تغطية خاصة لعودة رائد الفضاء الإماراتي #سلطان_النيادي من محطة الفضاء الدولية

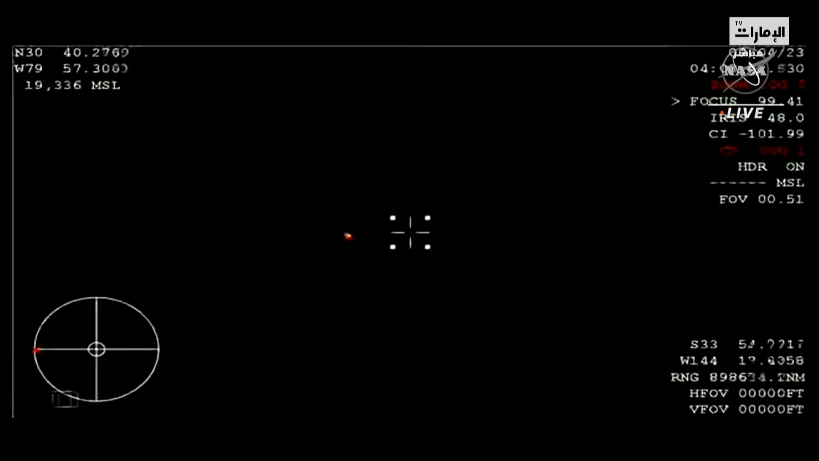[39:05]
العلمية إن شاء الله اللي هي تكون مباشرة بعد الرجوع من المحمقات
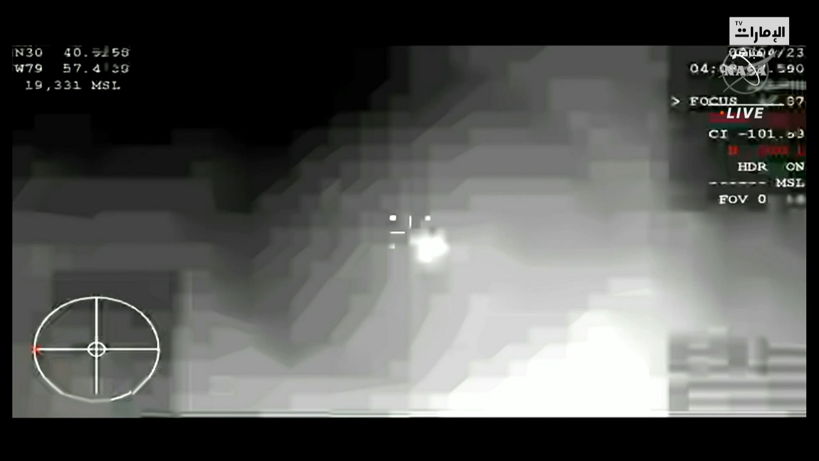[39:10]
طبعا حاليا نحن نحن نقل لحظات القوارب من السفينة
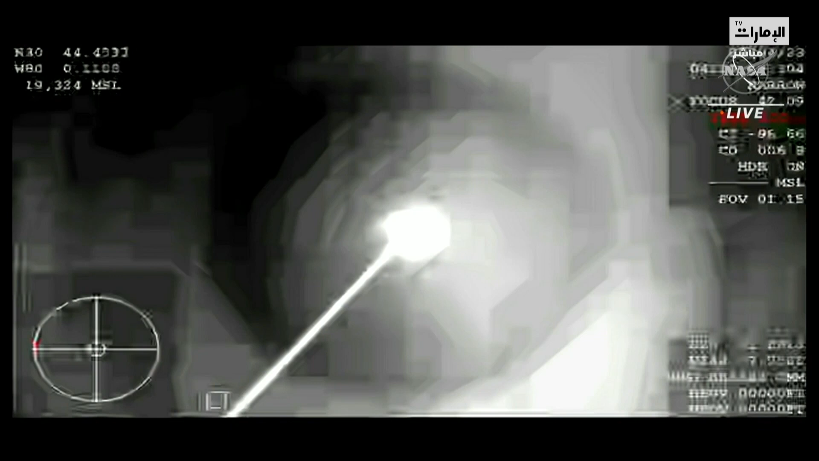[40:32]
ما ترونه أمامكم على الشاشة هو الصورة المباشرة للكاميرات الحرارية
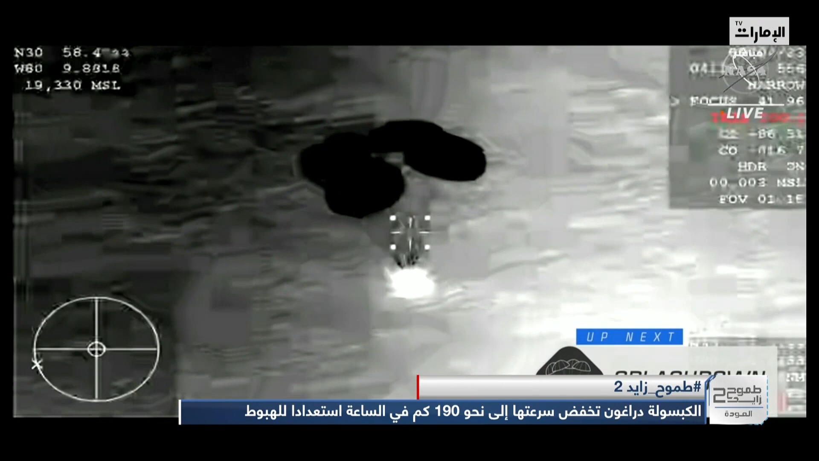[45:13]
ألف متر وتأكيد لفتح المظلات الأربع
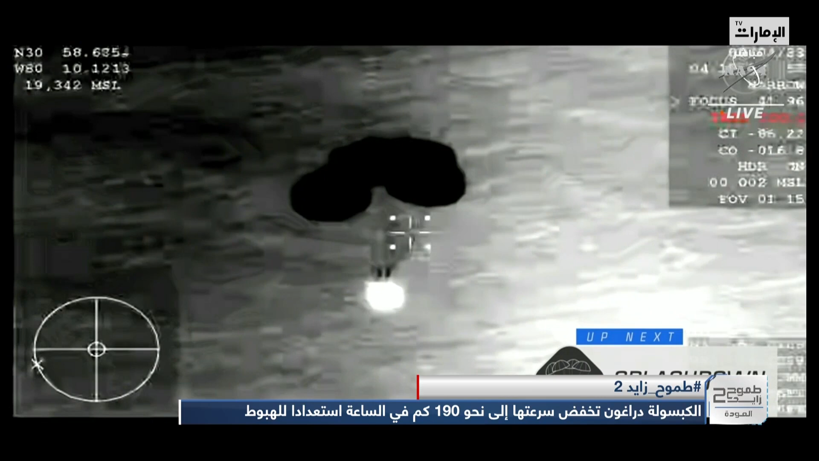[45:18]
أما الآن يتم الاستعداد لعمليات الهبوط على الماء
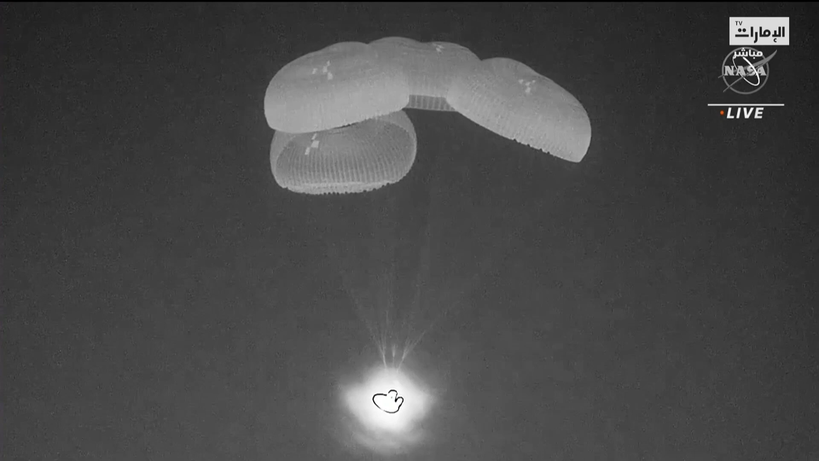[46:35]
أربع مظلات جميلة تحمل المركبة ارتفاع أربع مئة متر
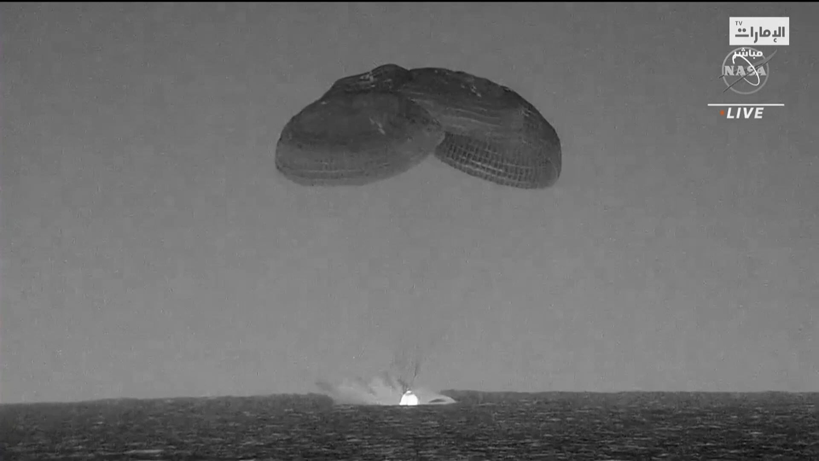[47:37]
دراجون مهمة الطموح تستمر وهنا نرى بأنها قد هبطت على
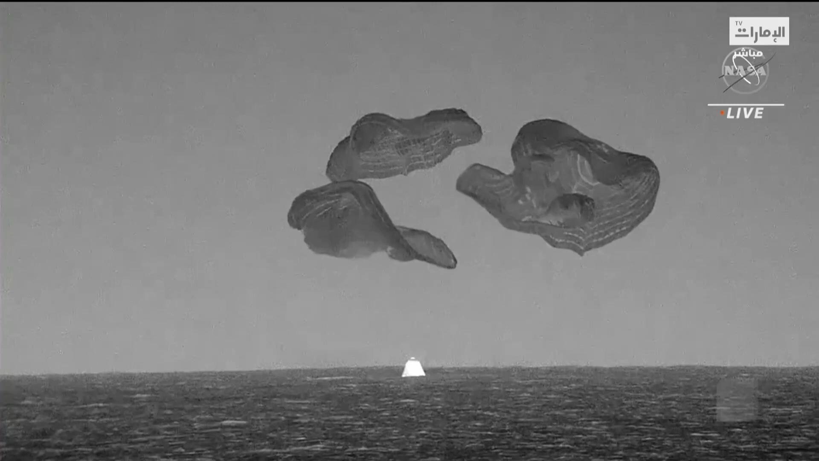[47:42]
الماء كما ترون أمامكم إذن المظلات يتم قطعها
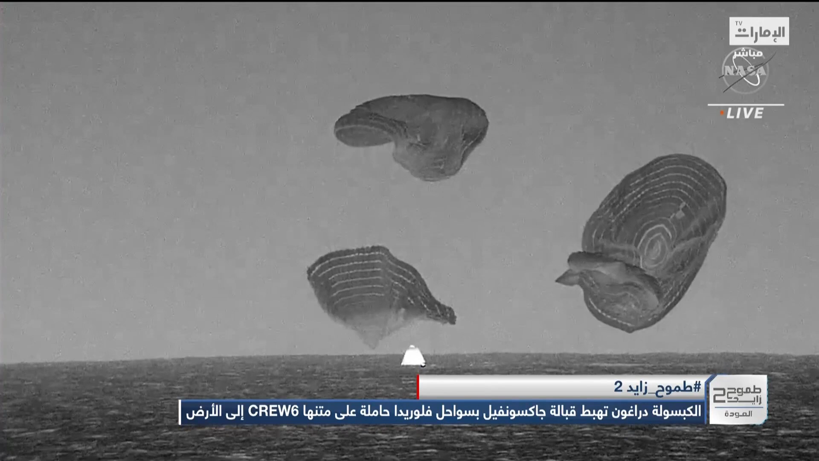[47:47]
وتسريحها كي لا تبقى متصلة بالمركبة دراجون
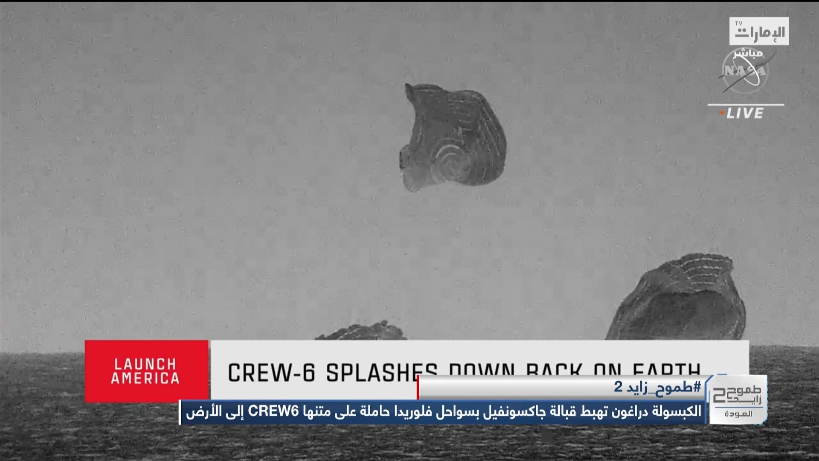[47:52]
مهمة الطموح عادت إلى الأرض ستيف بوين وودي
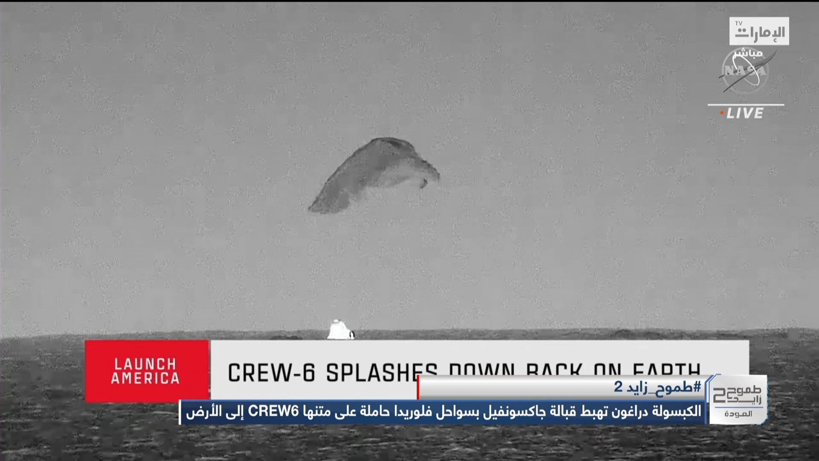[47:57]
هوبر سلطان نيادي وأندري فدياف تأكيد بالهبوط
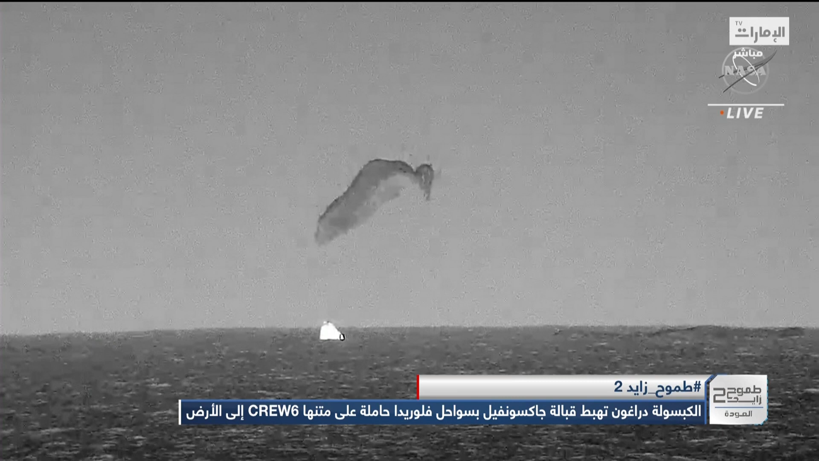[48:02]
طلقناك هبوط على الماء ونرى أنه قد تم قطع المظلات الرئيسة
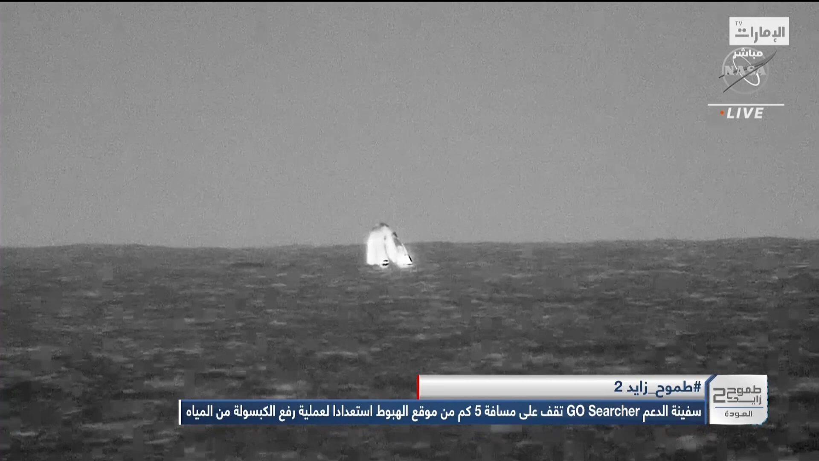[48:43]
أو الاسترداد التي ستقوم بانتشالهم من المياه نحن في وضعية مستقيمة تأكيد نرحب بعوداتكم وشكراً لكم لأنكم كنتم على مثل رحلة سبيس أكس
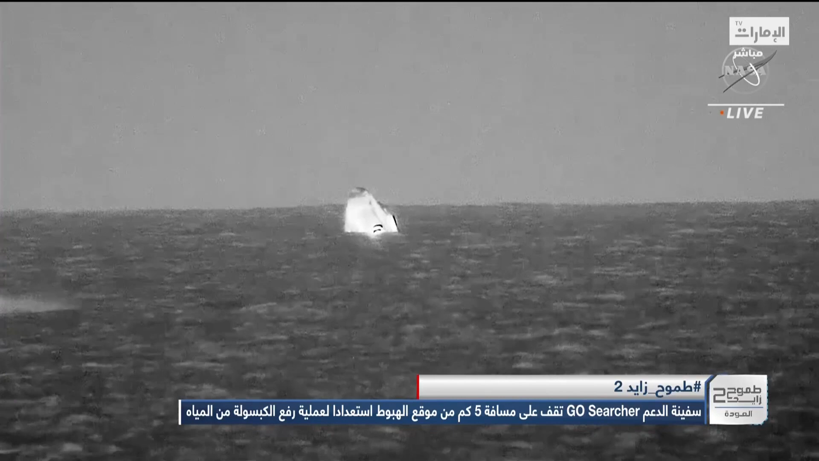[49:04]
مهمة طموح تتقدم بشكر منكم جميعاً وتتقدم بشكر من المحطة الأرضية وفريق الاسترداد وكل المركبات الموجودة فعلاً لقد كانت رحلة مذهلة نقدر كل الجهود التي بذلتمها طلقيناك ونحن كنا مسرورون بمساعدتكم
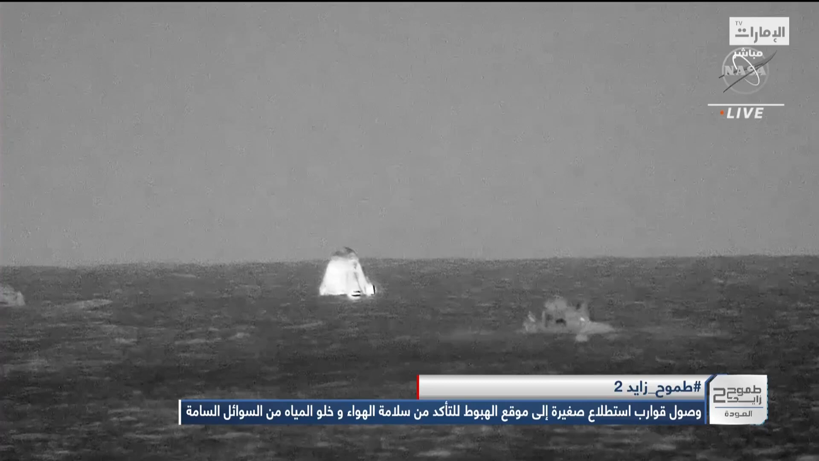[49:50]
طلقيناك ونحن بانتظار هذه الزوارق السريعة إذن لقد سمعنا سبيس أكس يؤكدون
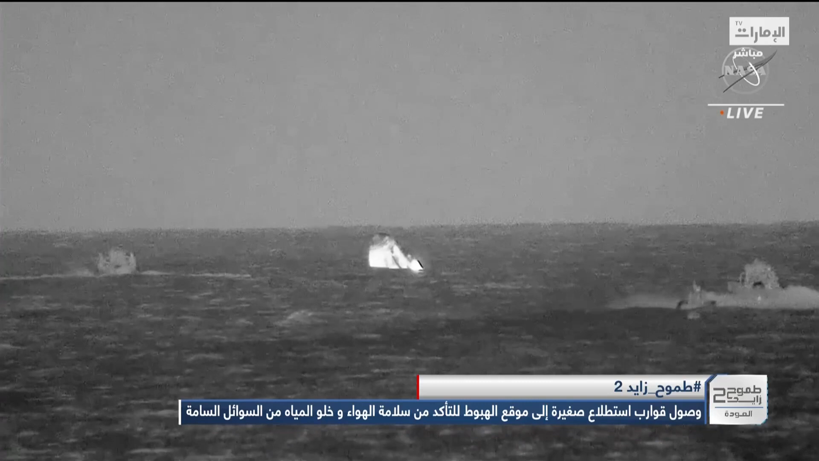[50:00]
للتقم بأنه سوف يتم إجراء بعض فحوصات التأكد من هاتورن سوف يتم تأكد من النظام بأن كل إجراءات السلامة محققة وأنه سوف يتم إخراجه والاقتراب من المركبة بعد التحقق من هذه الإجراءات والزوارق السريعة ستقترب منها أحد الزوارق سوف تبعد المظلات عن المركبة في حين أن الزوارق الآخر سوف
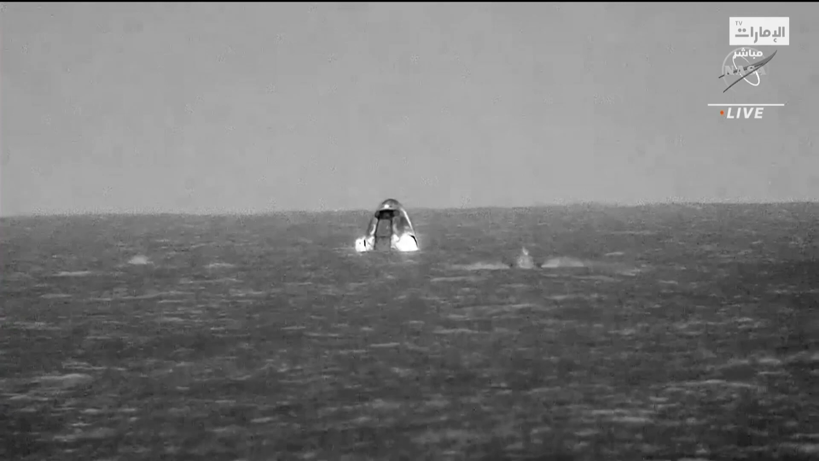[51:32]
تفصلهم عن جاكسون فيل فلوريدا وبالطبع أن التقم وكل الفرق في هاثرن يؤكدون وضعية مستقيمة سالمة ومستقرة للكبسولة الكبسولة في الوضعية اللازمة والمناسبة وهي مستقيمة وبالطبع حيث نرى بأن المخروط الأمامي لها هو باتجاه الأعلى كما ترون أمامكم كما ذكرت بأن هذا رابع هبوط على الماء لهذه الكبسولة